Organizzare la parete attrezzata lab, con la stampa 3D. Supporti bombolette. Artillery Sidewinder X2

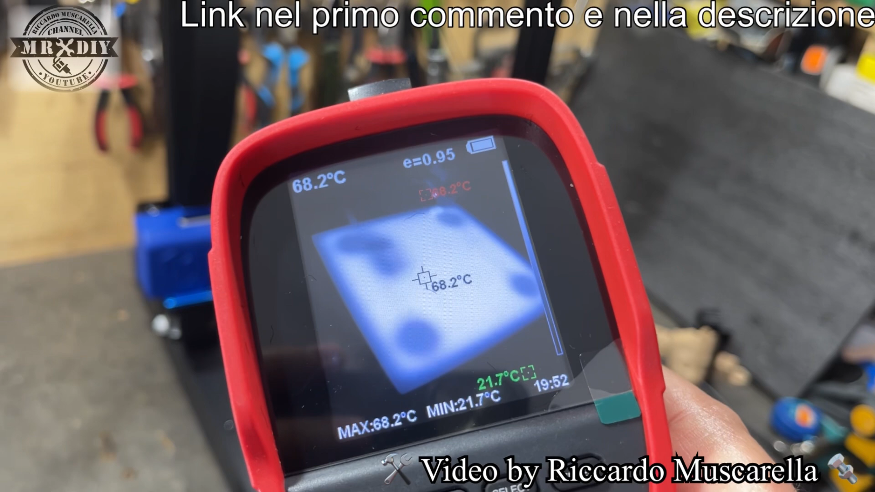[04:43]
On screen: spot 68.2°C, max 68.2°C, min 21.7°C
in quel punto la temperatura non è perfetta e anche per quanto riguarda la regolazione della temperatura su questo esemplare non so se sia una caratteristica comune a tutti